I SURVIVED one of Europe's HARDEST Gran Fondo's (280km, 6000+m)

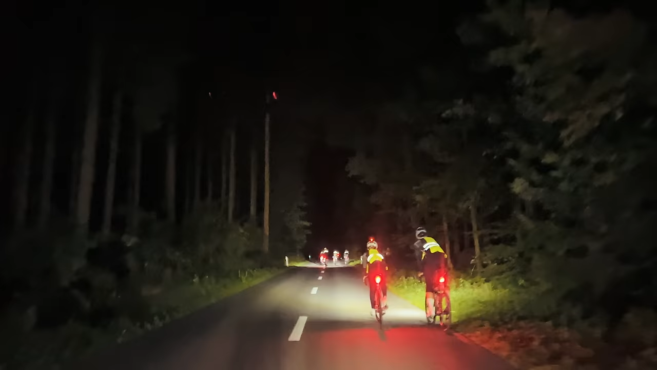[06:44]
Now, what's interesting about that is I've never actually done an event where I start right in the middle of the night. I've done events where I've ridden into the night.
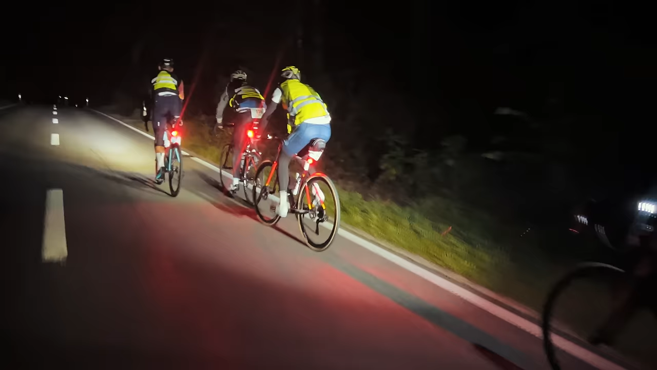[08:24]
just chasing people down, slowly going past them, and giving myself that extra bit of motivation on such a big ride. This is 280 kilometers and about 6,000 meters.
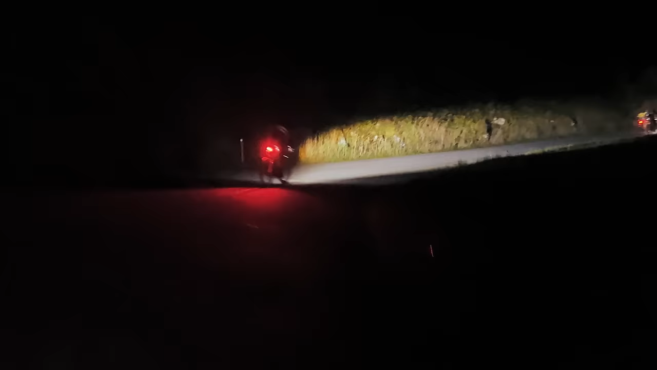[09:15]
Got to the top, got real chilly, so I put on my gilet, started descending down the other side, and then stopped at another feed zone.